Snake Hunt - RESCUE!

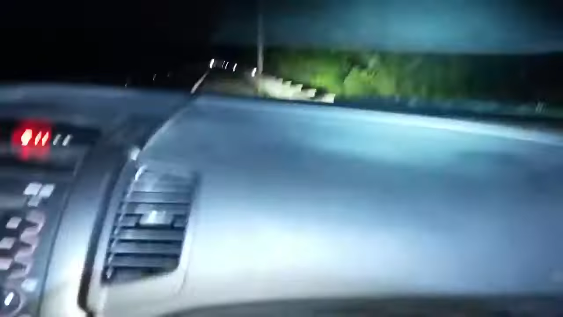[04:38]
All right, we found something in the road. It's over there crossing right now, actually. Let's see what it is. Brown water snake.